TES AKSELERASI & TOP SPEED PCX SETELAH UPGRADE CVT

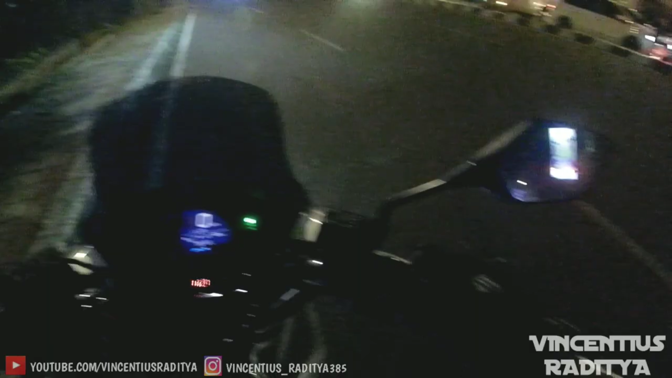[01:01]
Kita coba tes ya Ini gue ngetes, gue tidak tuck in guys ya Jadi kalau disini nyetirnya tetap gini posisinya